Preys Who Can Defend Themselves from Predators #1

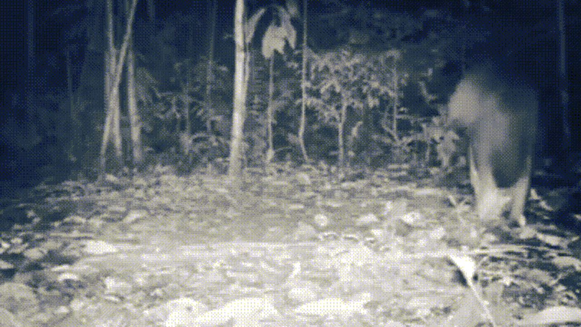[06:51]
Wildlife photographer Luke Macy even managed to capture the mind-blowing moment a jaguar stalked an unsuspecting ant-eater in Brazil before apparently checking out at the last second.